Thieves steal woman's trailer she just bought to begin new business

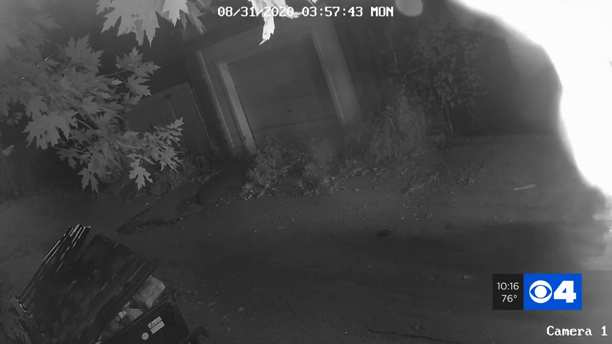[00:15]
Security cameras in this Tower Grove South neighborhood catch a black Jeep driving down an alleyway near Arsenal and Gustine Avenue around 415 Monday morning.